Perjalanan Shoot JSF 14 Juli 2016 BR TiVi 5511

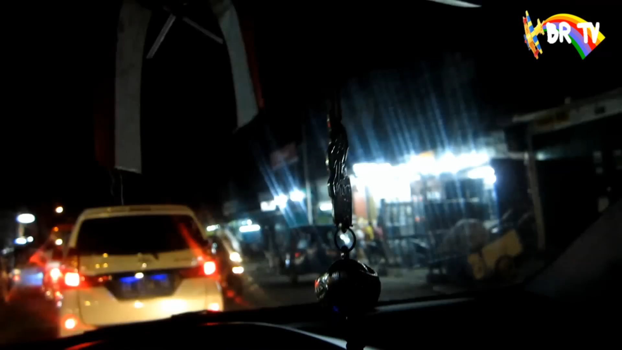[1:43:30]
Pasar nih ya, pasar jembatan, pasar Tekwan. Dalamnya ada yang jual.
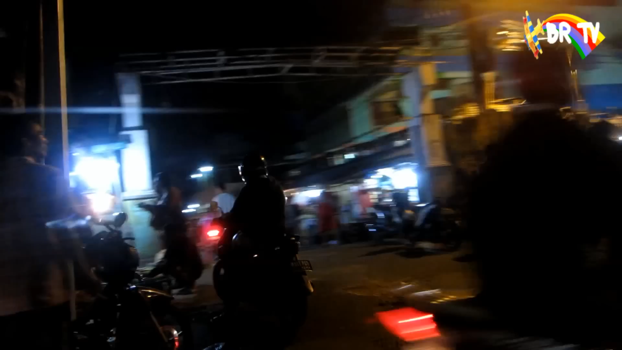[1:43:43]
Jual apa?
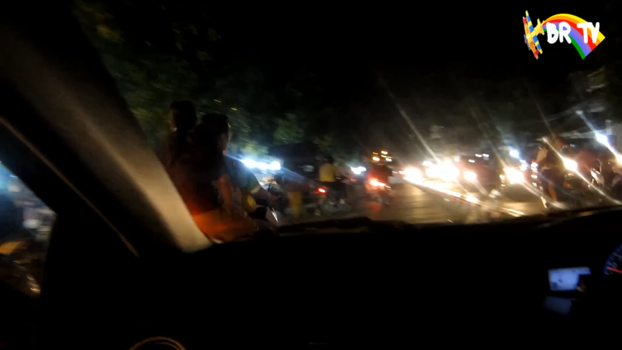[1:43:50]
Tapi belum aktif bener, kayaknya ramai pasar belum. Tapi orang banyak ya dagang-dagang.
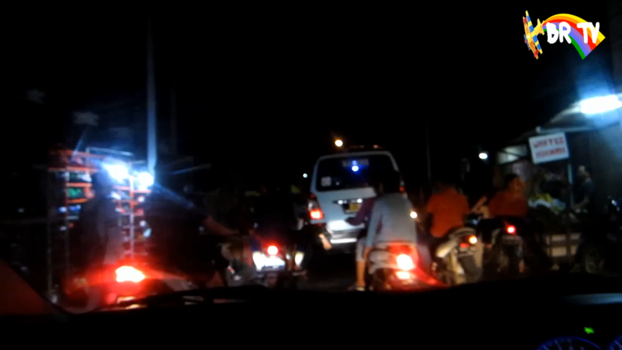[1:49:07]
Tuh. Topi-topi ya. Hebat juga jualan topi. Nah, ini jualan apa nih? Itu apa nih?
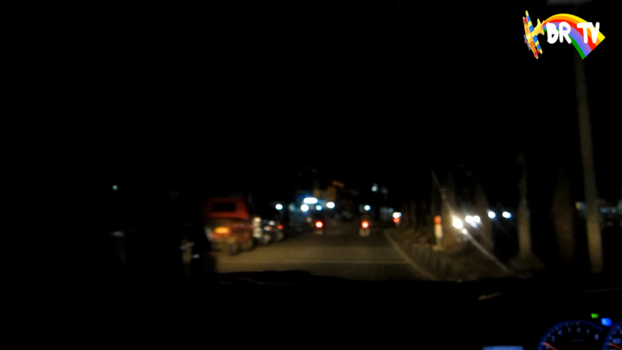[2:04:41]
Buat buka puasa gitu. Makanya dari sini. Kalau udah kanan bawah. Kayak pelan-pelan. Gitu, mereka udah latihan ya. Nah, ini apa di kiri ya? Ini apa nih, pelan-pelan nih? Sedia the chicken. Nasi goreng. Putra ya? Iya, putra deh. Sana udah gak ada. Putra kembar. Ini apa, pabrik apa ya, Bang? Saya dulu sama Sudiro jalan dari ujung ke ujung. Masa? Iya, dari sono banget. Dulu. Iya, pertama kayak gitu.